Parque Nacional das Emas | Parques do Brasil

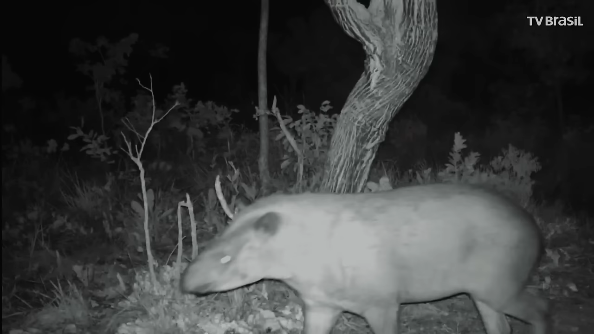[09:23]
Para ver esse animal de hábito crepuscular e noturno, só com uma câmera trap. Uma anta adulta pode pesar até 300 quilos. Possui uma tromba curta e flexível e come folhas, gramíneas, brotos e frutos.
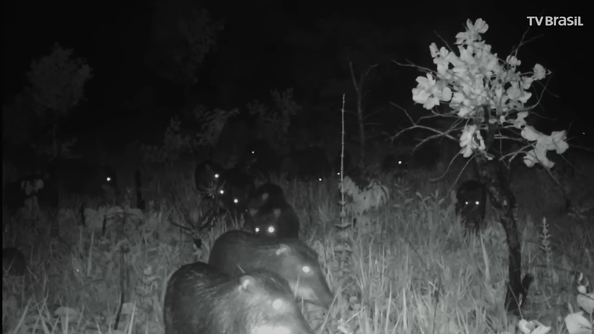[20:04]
Alguns grupos saem à noite para comer sementes e brotos de soja mas isso está provocando um conflito.